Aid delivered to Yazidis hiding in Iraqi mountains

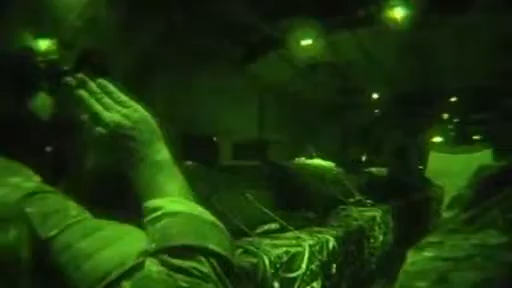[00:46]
Most of that is coming from the U.S. and British Air Forces, who are now dropping parcels of water and solar lamps in the dead of night.
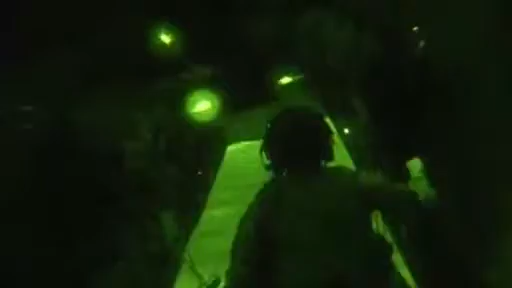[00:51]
It's comfort to the desperate Yazidis, but as their plight worsens,